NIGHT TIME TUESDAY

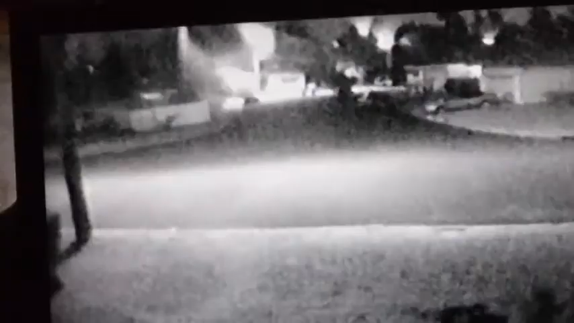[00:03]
oh suspicious activity this little dark car is driving around without his lights on it goes around the corner and this is 2 30 in the morning he just went around the corner
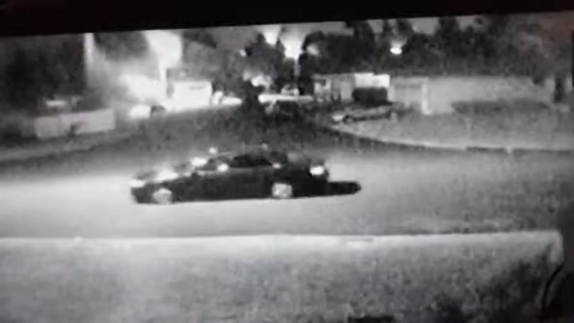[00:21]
i guess he's lost doesn't really know where he is oh fun
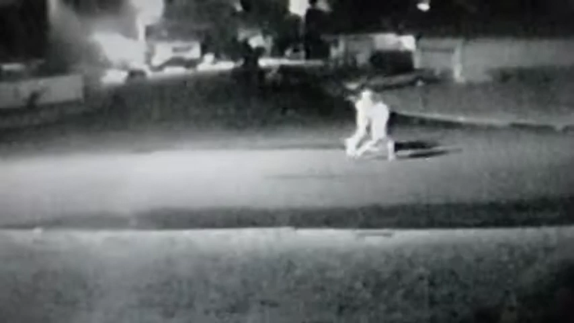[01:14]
the 7-eleven down to our little home grounds and back and forth well i got me this new gps thingy and it's showing me where the nearest 7-eleven is what the heck is that it's quarter after one in the morning and car lights do not reflect like that over five
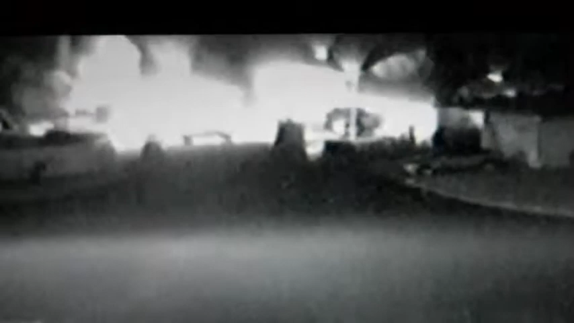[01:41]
houses oh my word i wonder what that is interesting there's no explosion there's no hissing hmm strange never seen that before
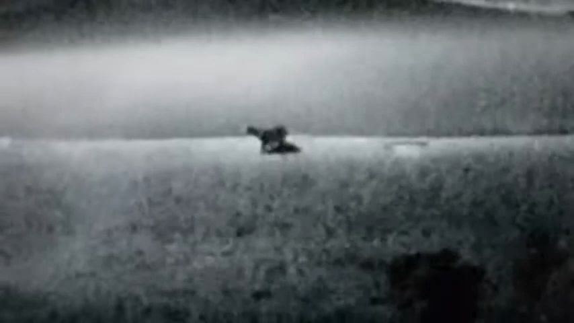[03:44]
kind of having trouble getting up over the curb huh yeah that's a raccoon what you up to check out things i don't think you're one of my usuals otherwise you know to go up the tree